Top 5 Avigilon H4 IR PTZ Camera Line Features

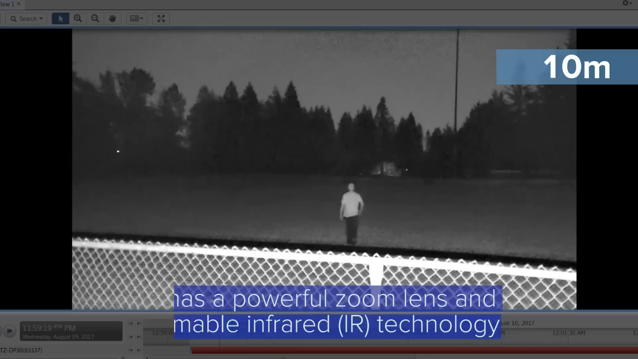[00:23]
This allows users to see up to 250 meters or 820 feet in complete darkness.
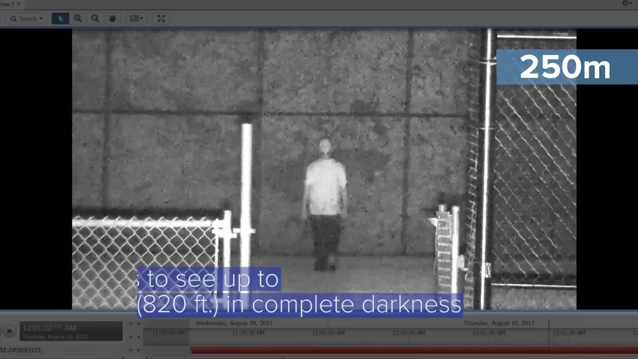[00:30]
That's over two and a half football fields in length.
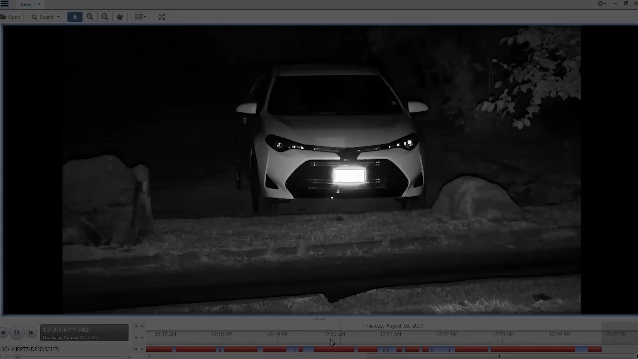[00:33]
The camera's IR projection angle and distance automatically adjusts based on the camera's zoom lens movement ensuring that the scene is illuminated consistently for high-quality detailed images.
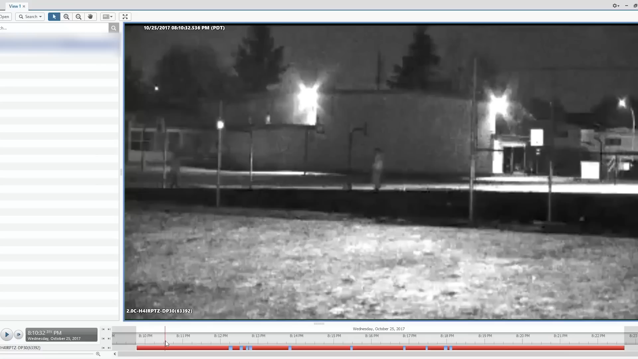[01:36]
The camera also has fast and precise hand-filled zoom capabilities which means you can easily follow a moving
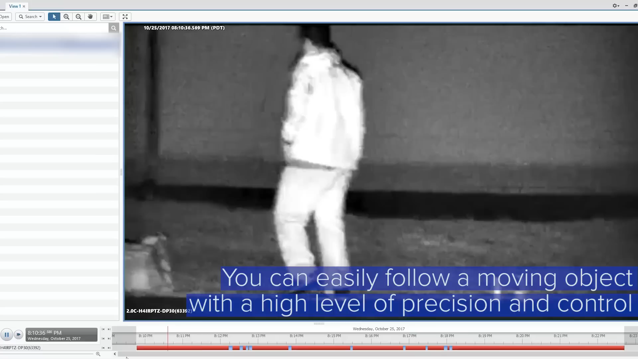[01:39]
object with a high level of precision and control.